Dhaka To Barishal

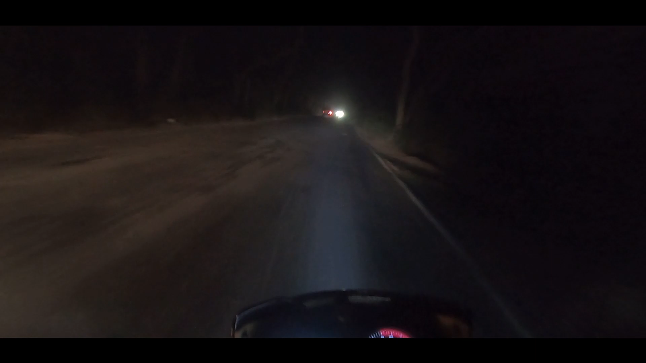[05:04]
বরিশালের দিকে যেতে এখন প্রায় এক দেড় ঘন্টার মতন লাগবে। টাইম হচ্ছে 7:16, চারপাশে কুয়াশা, এই পাশটাতে একটু বেশি কুয়াশা।
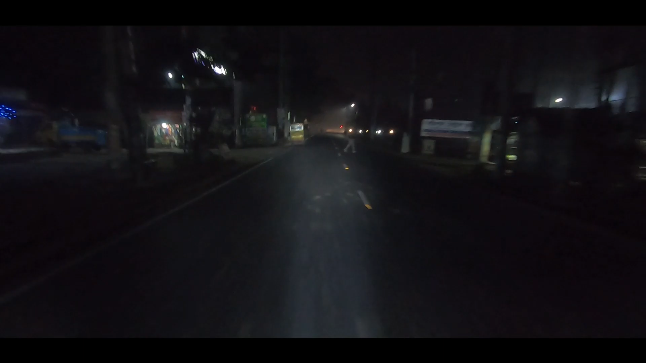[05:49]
পুরা কুয়াশা, কিচ্ছু দেখা যাইতেছে না।